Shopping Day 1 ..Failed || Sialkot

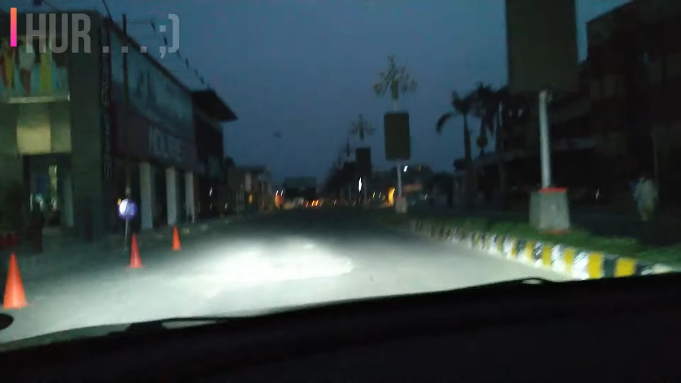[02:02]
پانچ بے تکر ٹائم ہے پانچ نہیں ساتھ ہوگی تو پہر ابھی اتنی جلدی باند ہوگی ساڑھے ساتھ ہو رہے ہیں پاسد صاحب ساڑھے ساتھ ہو رہے ہیں تو یہاں پہ اس وقت سب کچھ بند ہو چکا ہے نہیں رہا وہ ساتھ پہ کھلا ہوگا وہ ریسرنس ہے وہ کھلے رہ سکتے ہیں ان کا ایشو نہیں ہے بند ہے
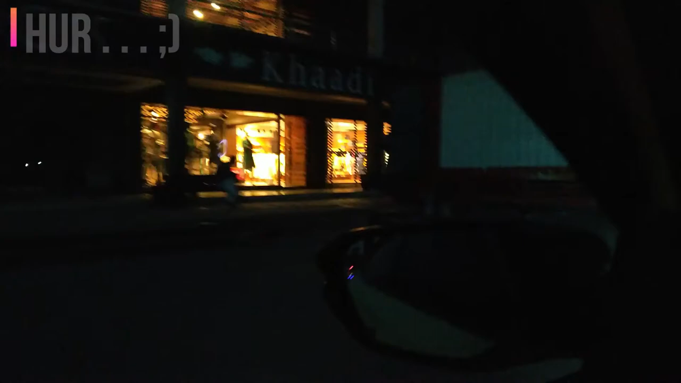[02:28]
یہ بھی یہ کھلا ہوگا تو بسکلی نہیں نہیں نہیں
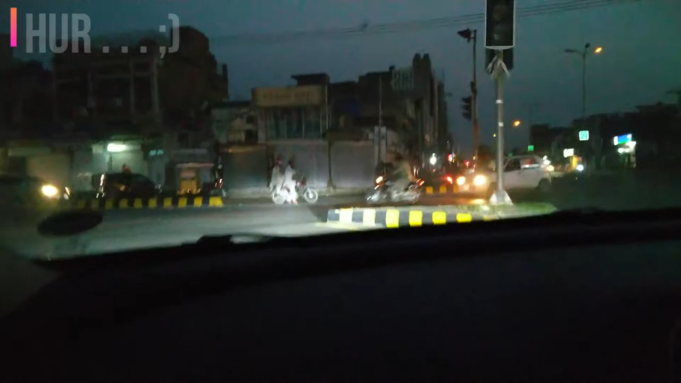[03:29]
می بھی مولز کے لئے یہ ہی ہے کہ جب تک یہ وائرس کا سلسلہ چلتا رہے گا تو گیدرنگ سے بچنے کے لئے جو اس طرح کے کراوڈڈ پلیسز ہوتی ہیں وہ بند رہیں گی تو کینٹ کے لئے تو ہے یہ جو رولز ہیں کافی اچھے طریقے سے لوگ فالو کر رہے ہیں کہ ابھی دیکھ لیں آپ کے صدر کے اندر بھی اس وقت آلماسٹ
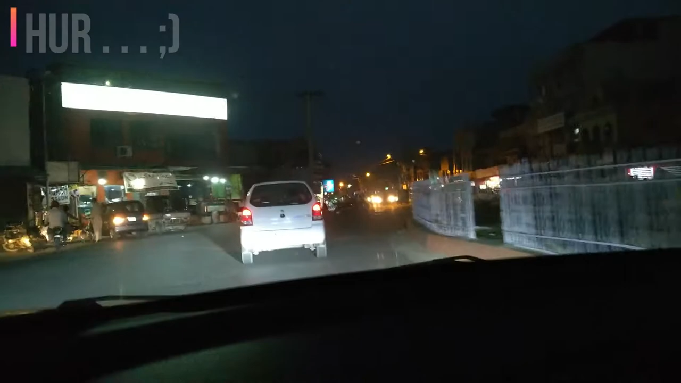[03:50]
سیونٹی ٹو ایٹی پرسنٹ جو شاپس ہیں وہ بند ہو چکی ہیں اور ٹائم ابھی حالانکہ صرف سیونٹ فورٹی تھری ہوئے ہیں تو صرف جو ہیں وہ میڈیکل سوٹرز اپن ہیں یا کوئی کھانے کی جو شاپس ہیں وہ اپن ہیں دودھ وغیرہ بیکریز ہوگی ہیں فروٹس ہوگئے تو ایک کے لئے جو دوسری شاپس ہیں وہ اس وقت ساری جو ہیں وہ کلوز ہیں تو ہر آج وہ دکانے